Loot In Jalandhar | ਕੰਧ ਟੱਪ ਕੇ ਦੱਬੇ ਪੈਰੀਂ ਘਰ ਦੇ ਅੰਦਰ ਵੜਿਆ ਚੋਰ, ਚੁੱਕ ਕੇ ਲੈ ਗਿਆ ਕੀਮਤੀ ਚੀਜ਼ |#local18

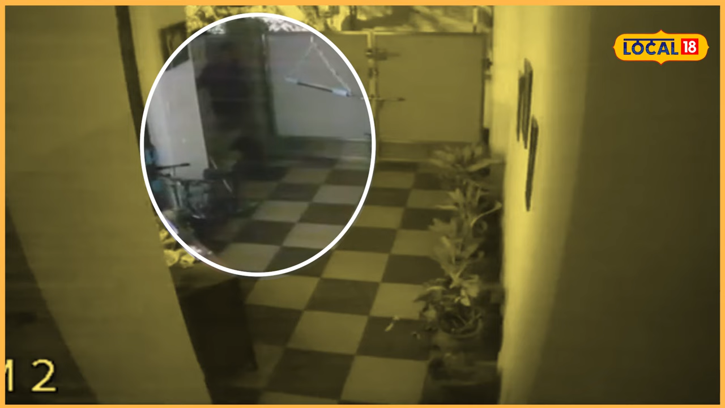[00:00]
एक वीडियो एक चोरी दी वार्दा आती है जोते एक चोर कांद टाप के
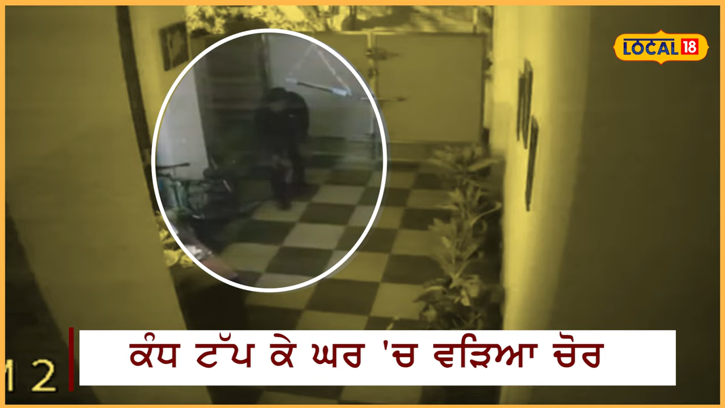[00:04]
दबे पैरी कार्द वीच दाखल होंदा है तो कीमती जीज जुक के फरार हो जाता है एस सारी वार्दात कार्च लगे CCTV केमरे दे वीच क्याद हो जान दिया है जिसते वीचे सो चोर
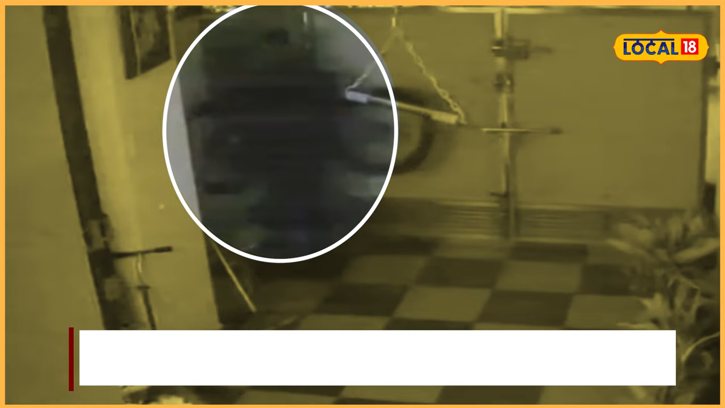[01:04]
लगा जो दोना ने स्वेरे उठके साइकल गाइब देख्या फिर सीसी टीवी कैमरे खंगाले ता उना नो फिर पता लगा कि उन्ना दे काच़ दबे पैरी चोर आया से ते साइकल चोर के फरार हो जाता है ए वीडियो सोशल मीडिया ते वी वारील हुए है,